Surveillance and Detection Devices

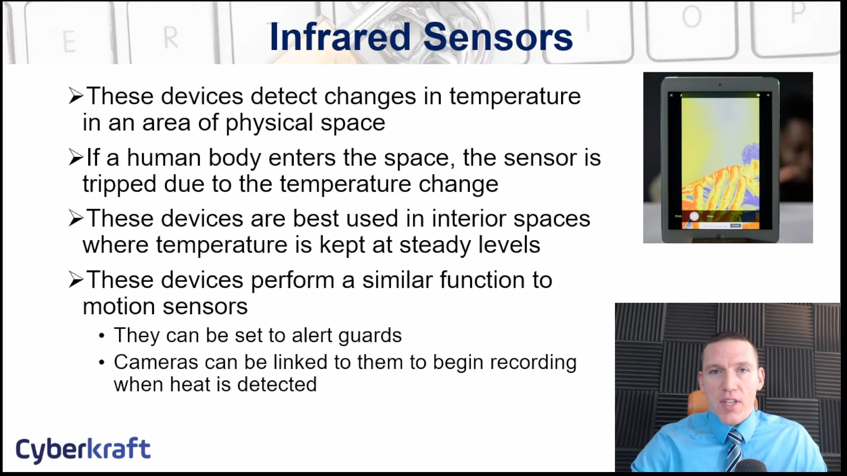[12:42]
They can be also set to alert guard, set to alert other, or set to create alarms. So infrared sensors are another type of sensor that can be very helpful. All heat-based while the other types of motion sensors were using those waves to bounce off of different objects in an area.